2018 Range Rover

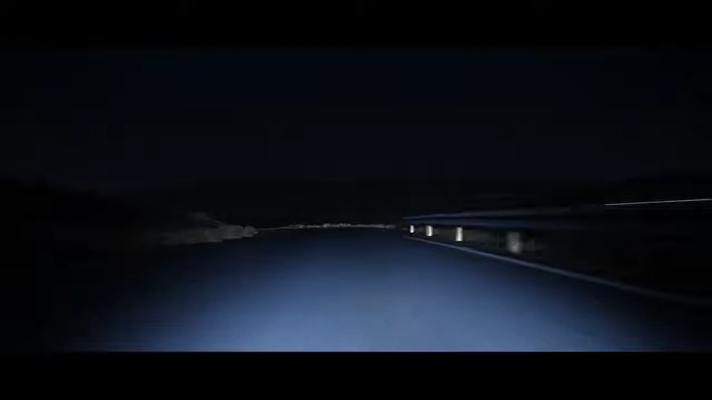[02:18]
The all-new Pixel LED headlights produce a beam made up of 144 LEDs that responds to multiple light sources.